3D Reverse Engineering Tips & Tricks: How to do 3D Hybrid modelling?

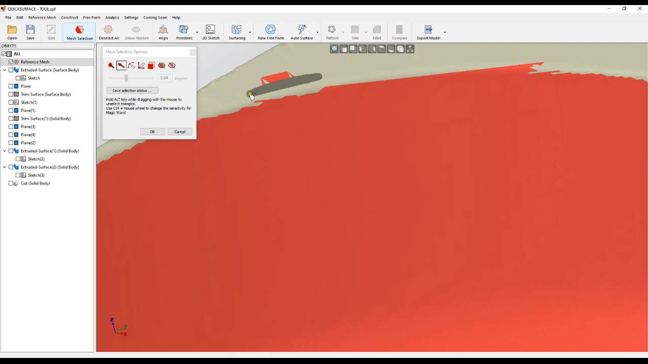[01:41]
Because this is actually what we will use. Holding the out key you just unselect these areas here. I will paint this again.
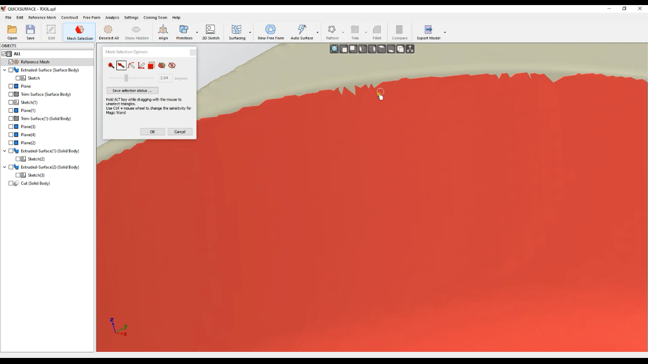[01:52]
While doing this make sure that the select through is off so you don't select the areas behind the object.